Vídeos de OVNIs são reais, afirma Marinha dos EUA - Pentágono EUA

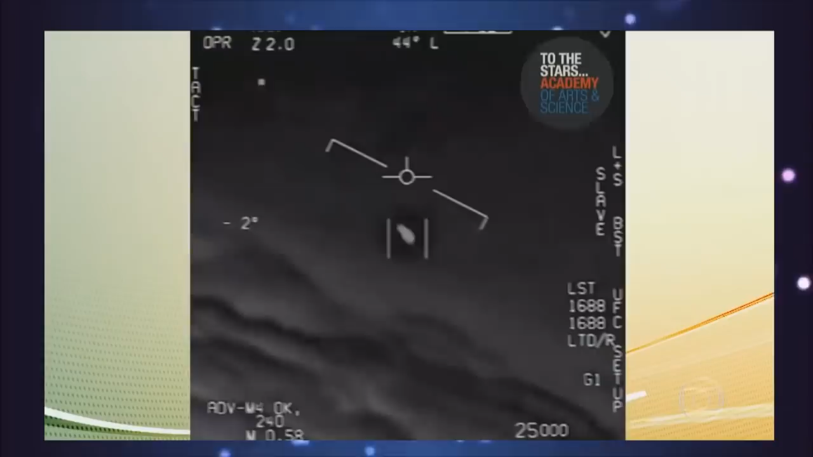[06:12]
O objeto não identificado aparece aí bem no centro da tela. O piloto conversa com outro piloto pelo rádio. Aí, primeiro, ele acha que é um drone. Depois, diz que não é apenas um objeto, é uma frota. Há um momento em que o objeto gira e um dos pilotos diz, olha essa coisa.
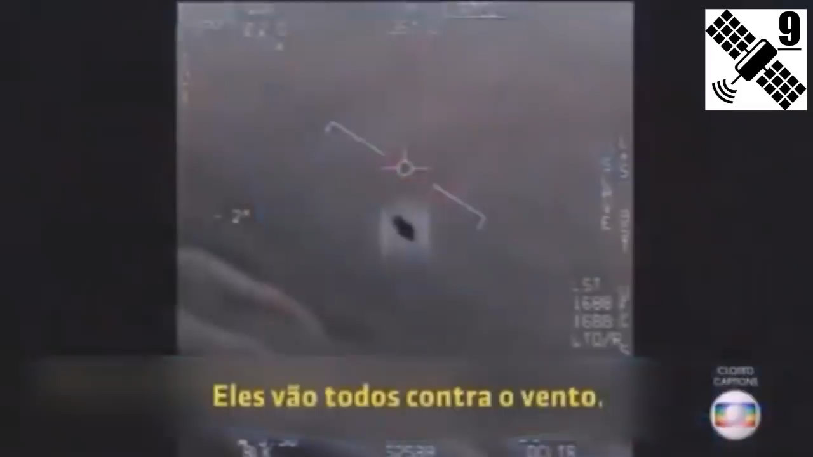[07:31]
Pilotos de caças da Marinha Americana seguem um... Um... Bom, eles não sabem o que é. Ninguém sabe até hoje. Na imagem da câmera de infravermelho, o objeto aparece bem no meio da tela. O piloto conversa com outro piloto pelo rádio e diz É um drone. Um deles fala Meu Deus!
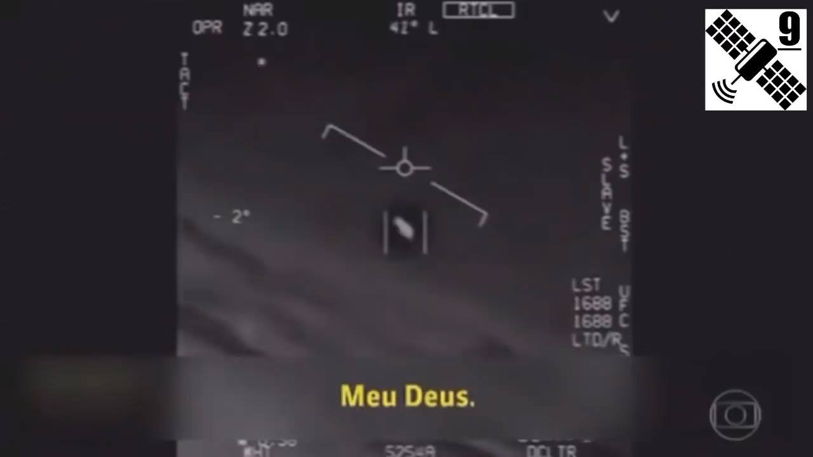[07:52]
O objeto faz um giro e o piloto grita Olha isso!
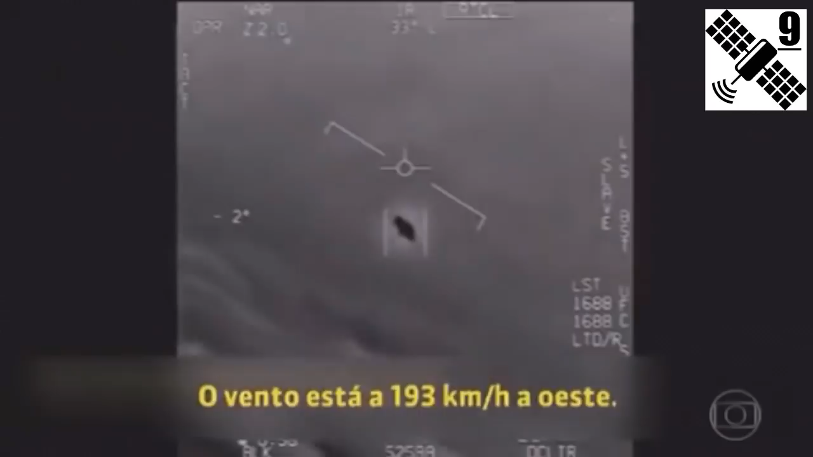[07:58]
Essas imagens foram gravadas em 2004.